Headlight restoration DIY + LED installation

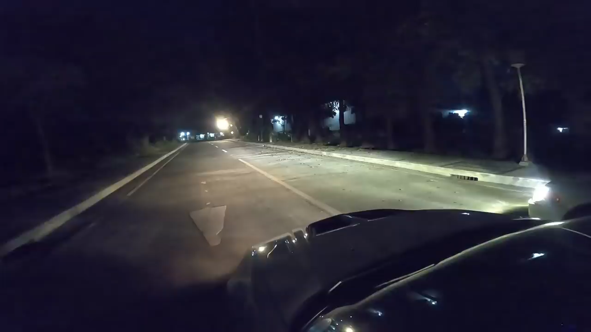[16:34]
Parehong low beam po 'yan. So shoutout kay Kion Sondra sa ating napaka liwanag na ilaw.
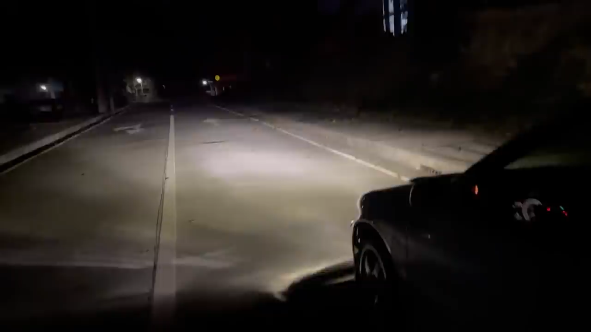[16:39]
Parang low beam pa lang 'yan. Pagka i-high beam natin. 20 difference. Boom. Good morning. Yan. So Marilake, here I come.